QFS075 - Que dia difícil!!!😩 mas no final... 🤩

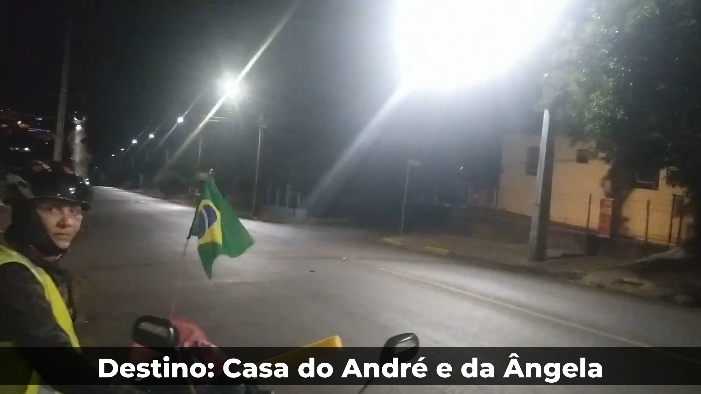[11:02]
Acabamos de chegar aqui. Estamos aos 500 metros do nosso destino, em Juí. E você está vendo aquele negócio lá no fundo? Aquilo ali é o tipo dos morros aqui.
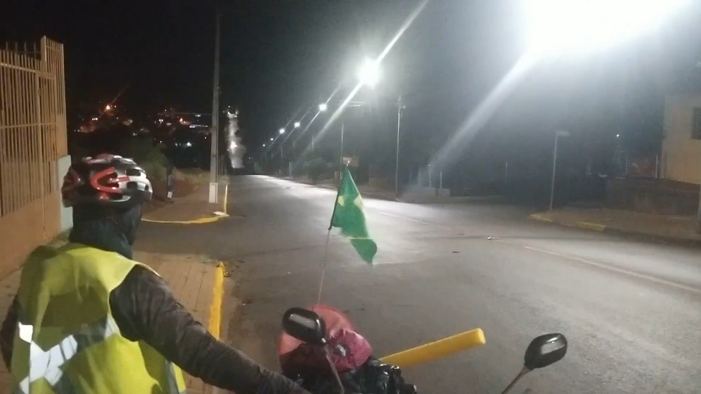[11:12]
Olha só. Parece uma parede. Mas é uma rua.